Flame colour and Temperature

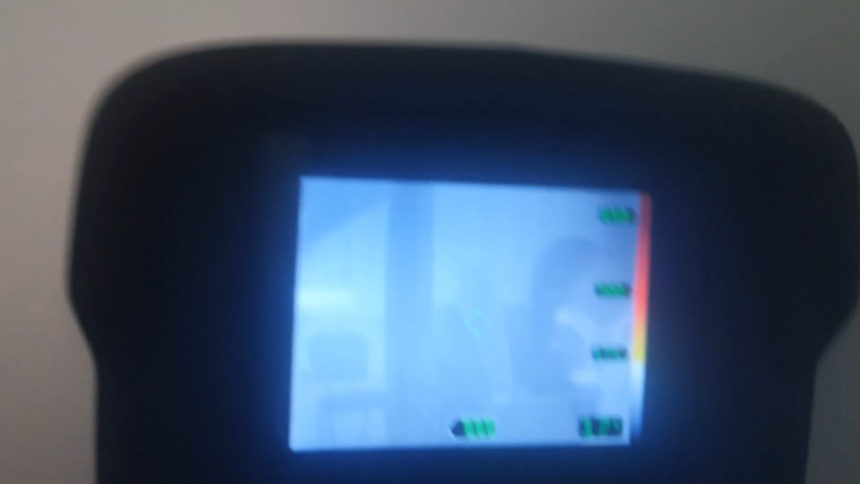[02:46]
Because these thermal imaging cameras use infrared radiation
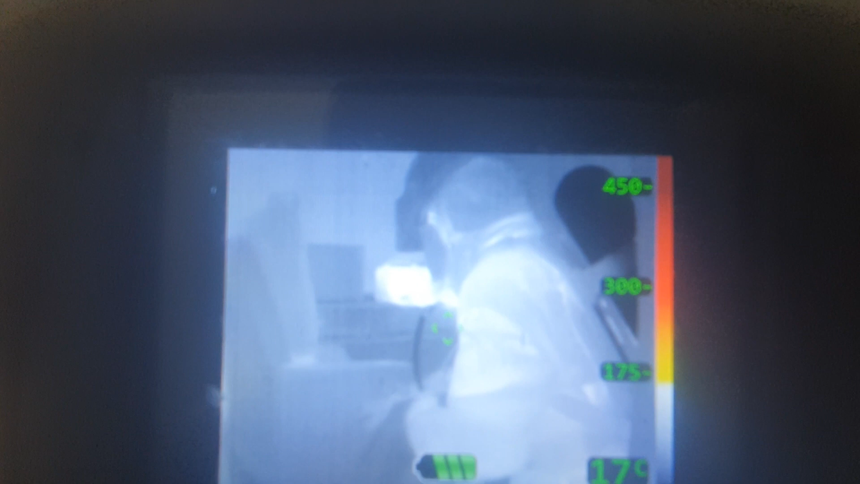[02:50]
to be able to see objects that aren't warm enough to emit light in the visible light spectrum.
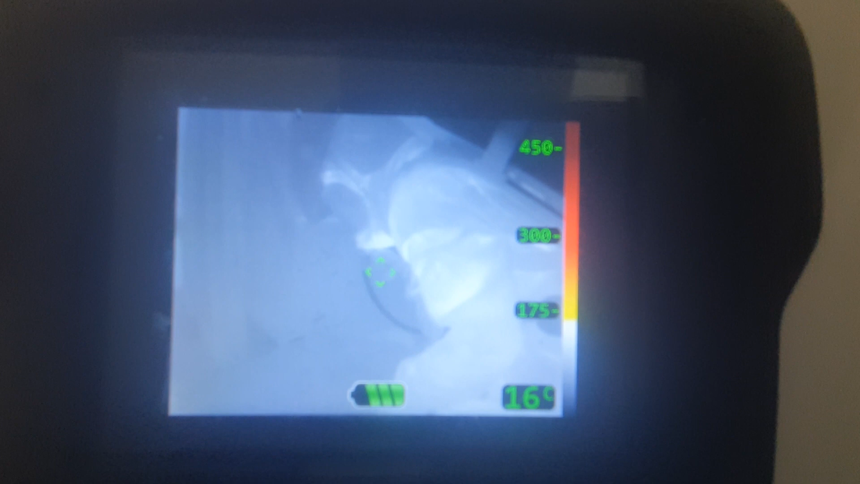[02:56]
Now this means that these cameras are particularly effective
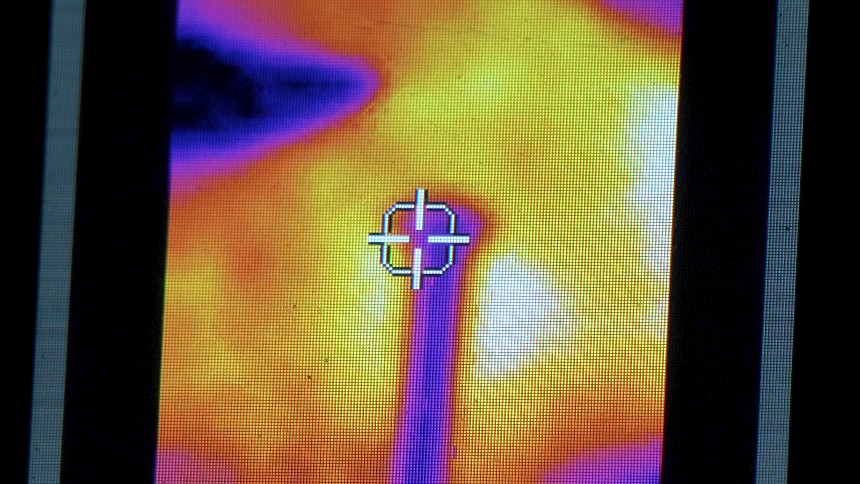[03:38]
So to move this bolt from the infrared into the visible light spectrum we need to heat it. So as we apply the blow torch to the bolt we can see that the bolt is gaining more and more energy
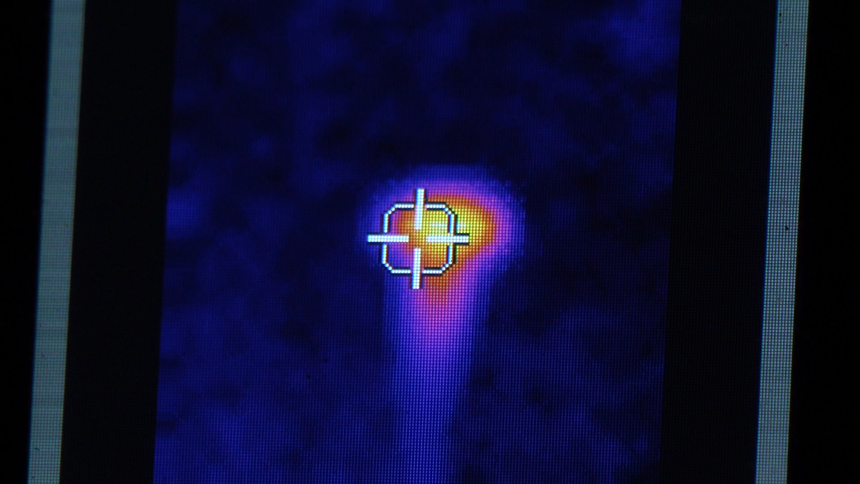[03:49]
and that's clearly visible in the thermal imaging camera.
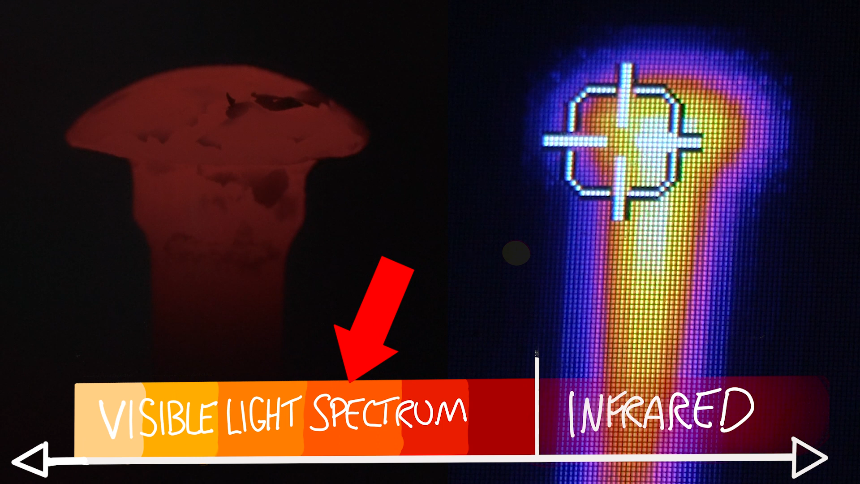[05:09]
And as the bolt loses more and more heat to the surrounding air we will expect it to become darker and darker as it moves further down through that visible light spectrum. And eventually it will stop emitting visible light all together.
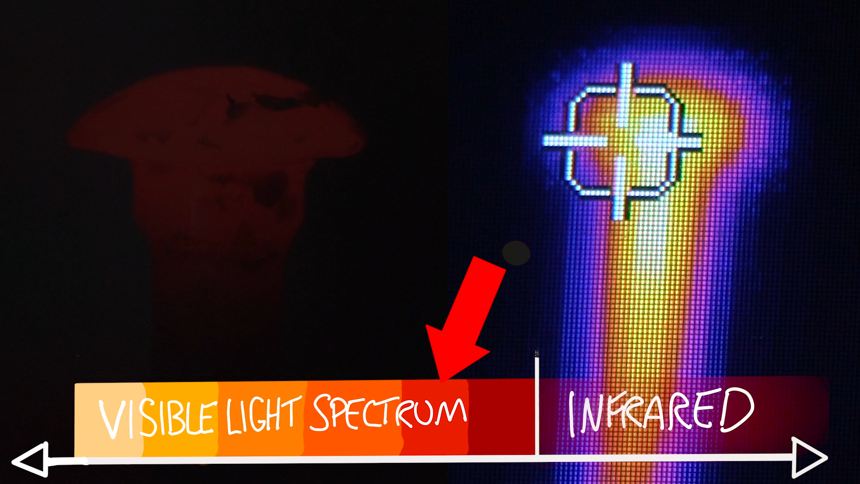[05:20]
But as you can see it is still emitting a large amount of infrared energy despite the fact that we can no longer see it with the naked eye.
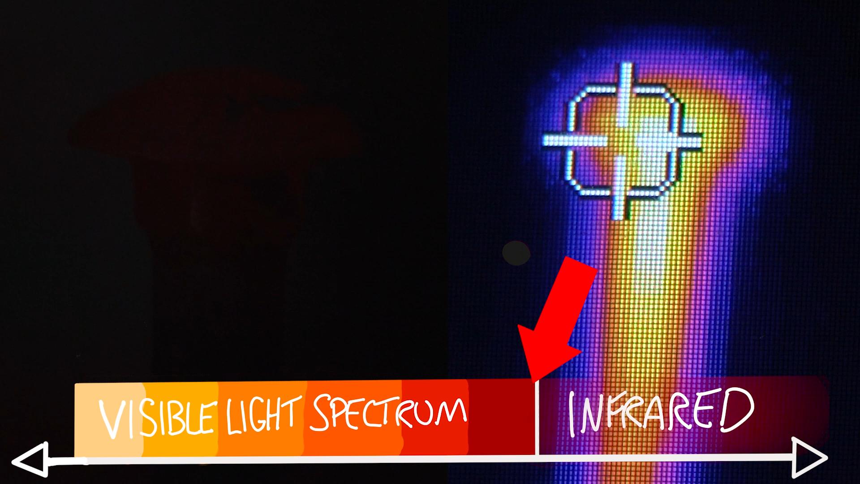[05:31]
Now this process is also applicable to flames because within flames there are a whole range of different temperatures based on where that part of the flame sits within the flammability range.